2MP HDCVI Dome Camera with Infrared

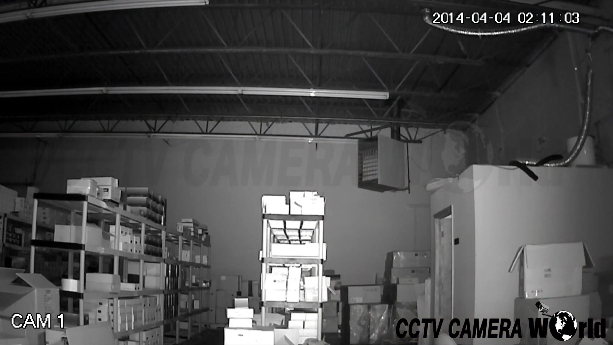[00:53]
Here is an example of the infrared offered with this camera. This video was shot in complete darkness. The back wall of the warehouse here is about 80 feet from the camera. Here is the BNC video output,